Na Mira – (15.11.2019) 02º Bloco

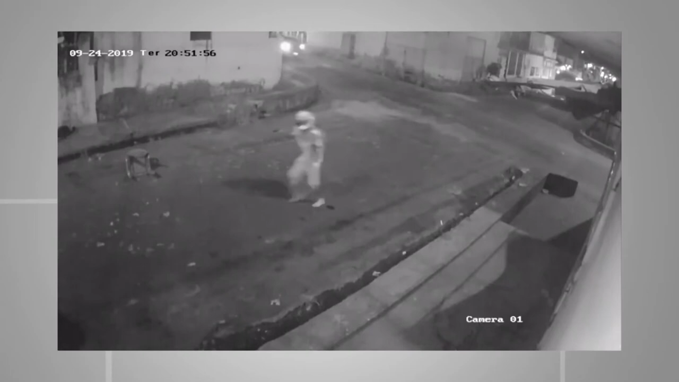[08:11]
que é suspeito de assaltar as pessoas em via pública ali no bairro São José. Nessas imagens, inclusive, aparece aí, você vê, o Thalisson é esse que está com um capacete de motoqueiro,
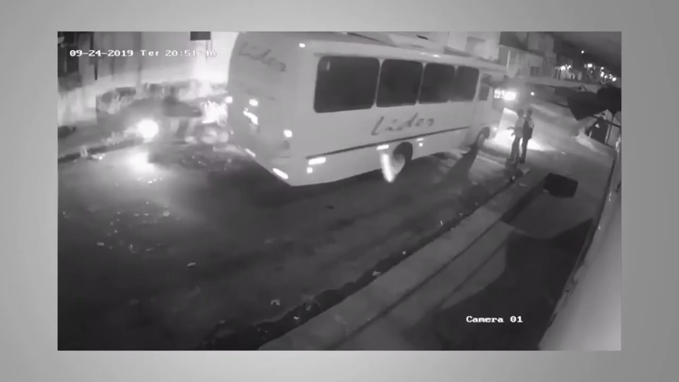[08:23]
né, um capacete de moto, e ele é, simplesmente está armado. Uma das vítimas, que já havia sido assaltada, acaba reagindo a esse assalto e leva um tiro no peito. O Thalisson fugiu, inclusive, desse local e foi preso nesta semana.